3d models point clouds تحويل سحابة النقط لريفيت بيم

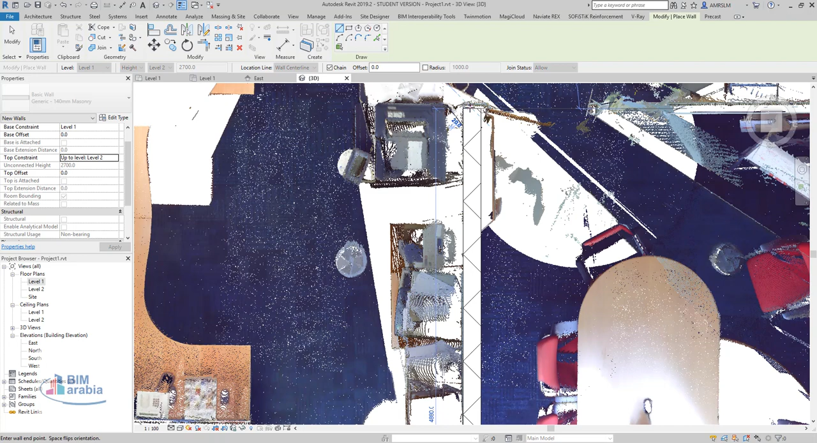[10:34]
بالشكل دوت الحطة دي مثلا حاس انها فريعة شوية فأتيجي هنا وتعمل منها
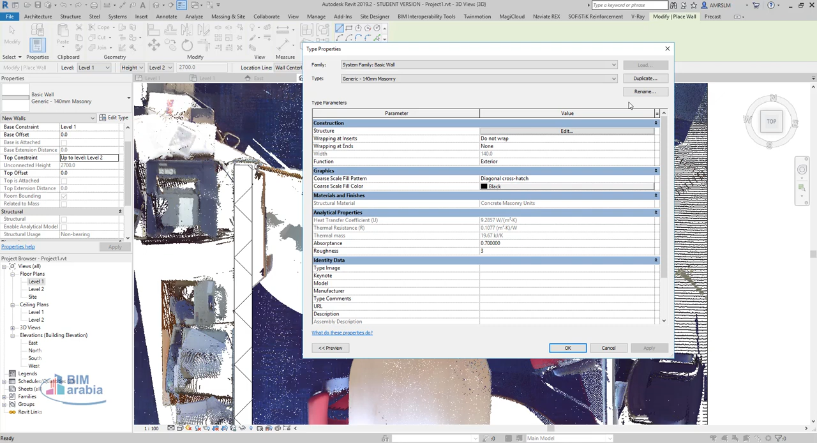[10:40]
واتقول له مثلا خلي فيه مية وهنا تبقى مية بالشكل دوت اها بالشكل دوت اها
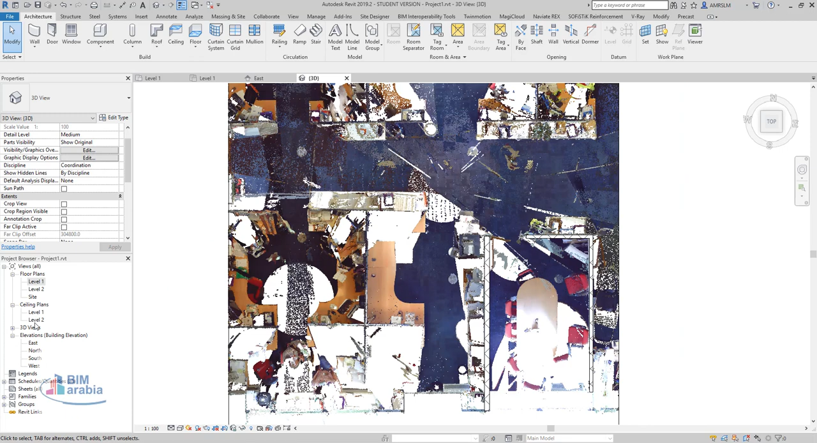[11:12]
وهكذا ممكن مثلا بتاخد سيكشير فتلاقي فيه سيلنج في الحطة دي فتبدأ تحط السيلنج بتاحها
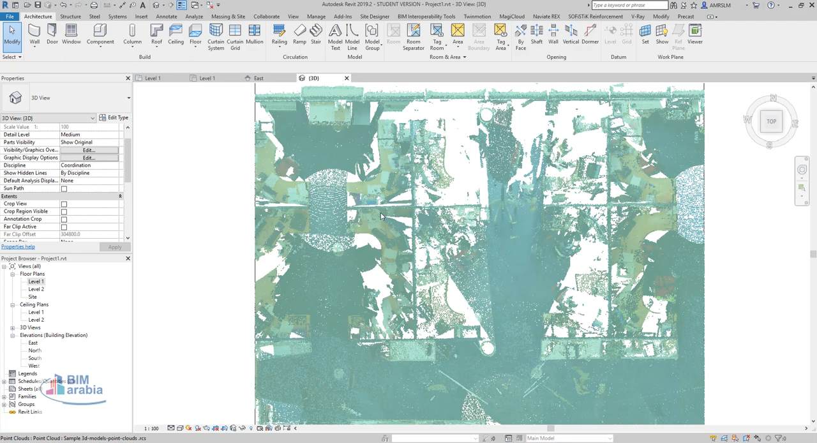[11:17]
الحطة هنا مثلا تريد تقول له والد ما تبقى تتبش عليها بشكل دوت من هنا هنا
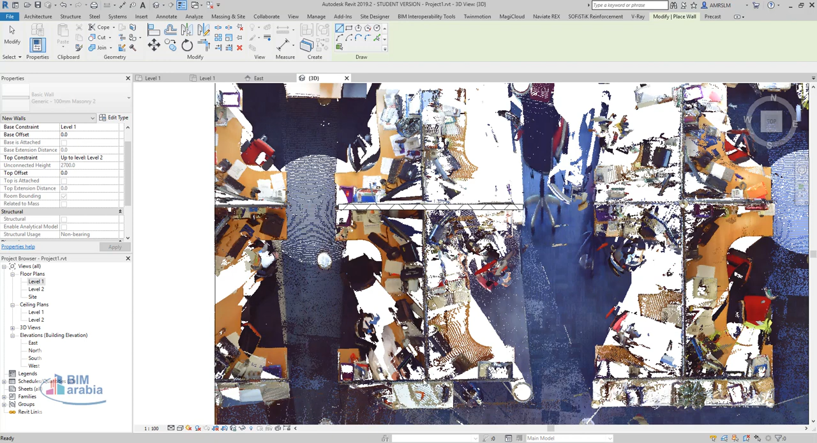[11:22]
ومن هنا هنا ومن هنا هنا وبعد كده بعد ما تريد خلص بقى تريد تشوف الحالات اللي هي الكراسي
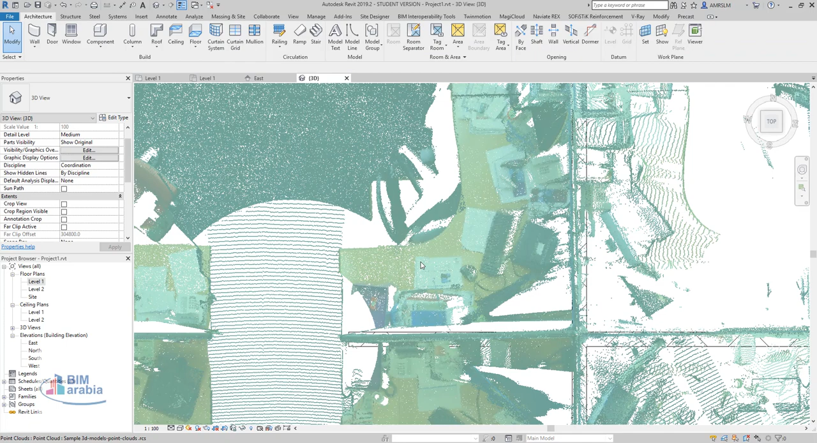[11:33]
فالفاملة تقدر تحاملها من اي مكان وتقدر تعمل لها موديل ام بليس لون تحاجة يعني حاب تعمل حاجة مثلا زي التربزة دي مثلا كلها كده ادخل كمبونانت وتقول له موديل ام بليس وتختار مثلا مثلا مثلا اوكي مثلا تابل وهتبدأ بقى ترسمها تمام؟ يعني هتقول له مثلا استروشان وتقول له مثلا دي من 1200 مثلا ل 1250
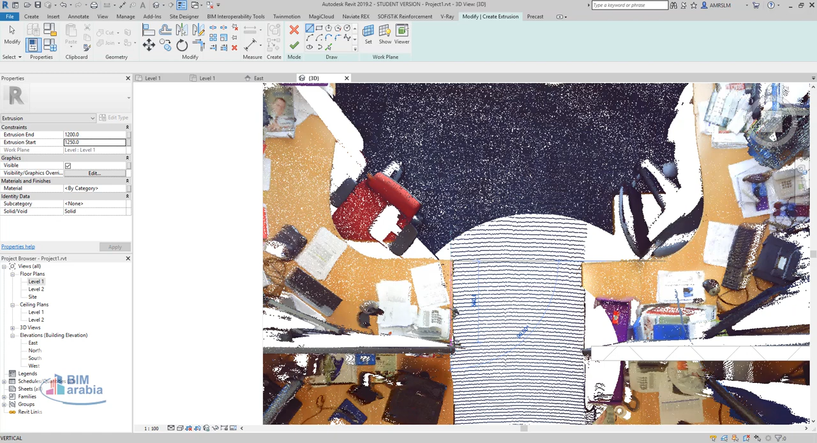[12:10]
وتبدأ بقى ترسم الخضور بتاعتك مثلا خط اهوت اهو فكرة كلها ان انت تعمل زوم على الجزء اللي انت عايزه وتأكد ان الشغل المصبوط وهكسب
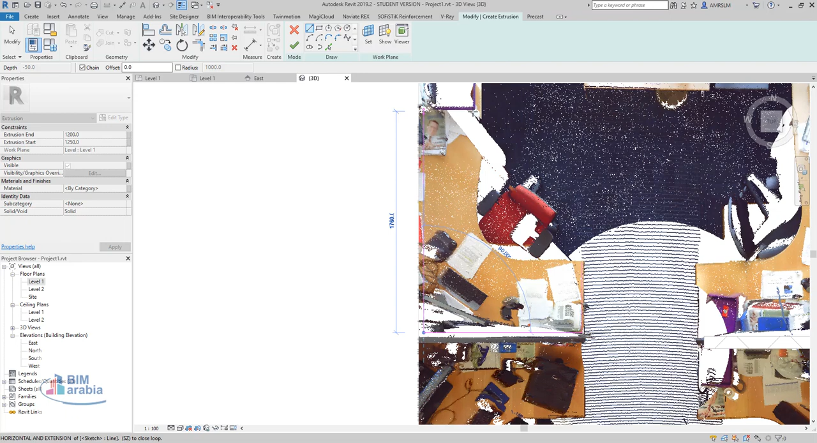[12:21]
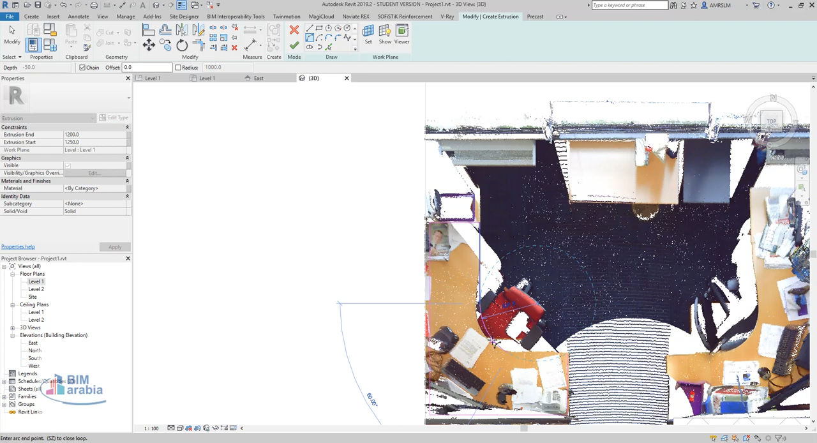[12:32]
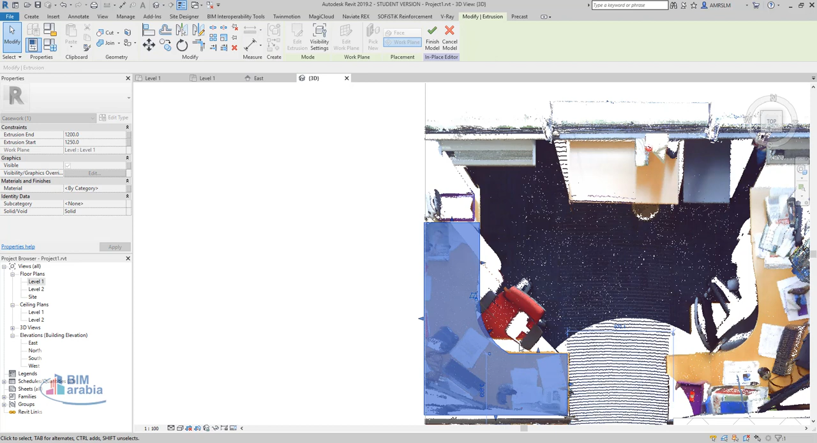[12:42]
تقدر تشوفه في 3D وتقدر تشوف القاعدة طبعا مكعد تربزة ترسمها موديل ام بليس كله يعني في المرحلة دي محدش بيهتم